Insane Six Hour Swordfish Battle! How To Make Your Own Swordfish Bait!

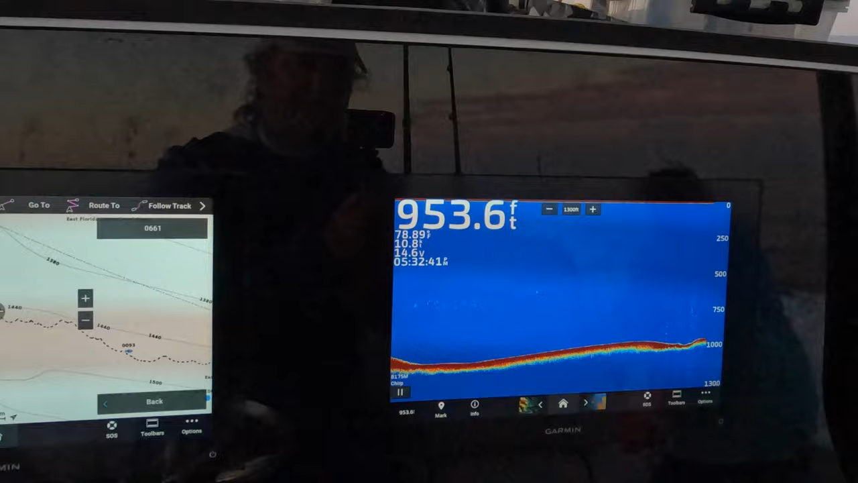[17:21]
On screen: depth 953.6 ft
We hooked it out in like 1,500 feet of water. We're at 9.53 right now. 14 miles. Got a beautiful sunset.